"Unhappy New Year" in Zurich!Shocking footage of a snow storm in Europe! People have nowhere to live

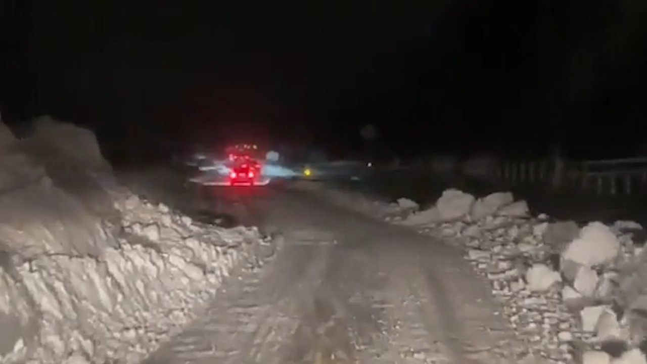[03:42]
London commanders are facing the Horridoros Monday commune after overnight snowfall